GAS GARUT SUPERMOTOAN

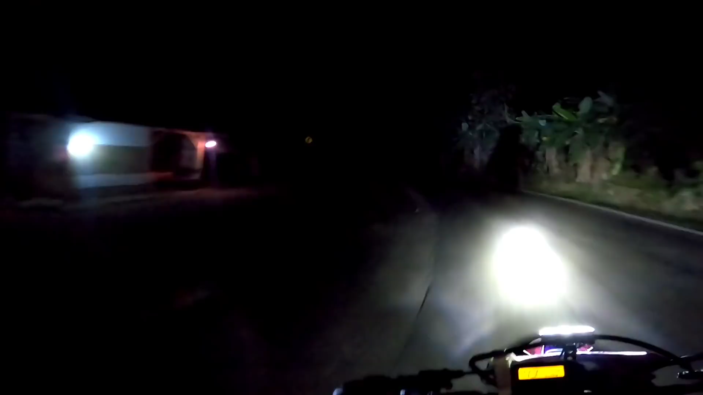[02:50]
PPKM le tutup ini depan cu yang longsor ini masih di jombol ya iya udah selesai longsornya cu masih masih juga masih
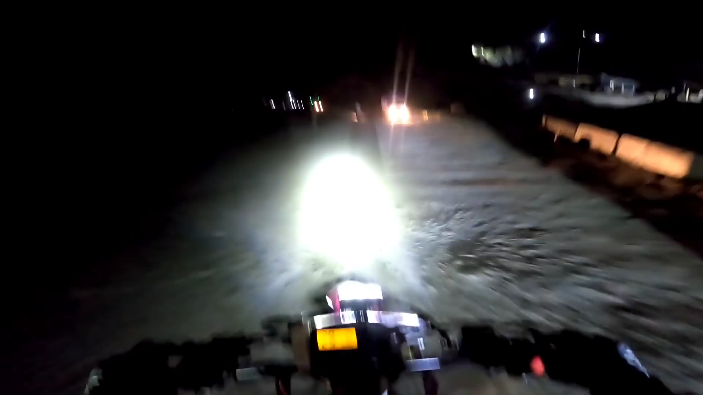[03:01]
juga nih longsor dari 2 tahun lalu kita ke sini ya setahun eh tahun lalu iya sampai sekarang masih longsor deh cu itu bukan longsor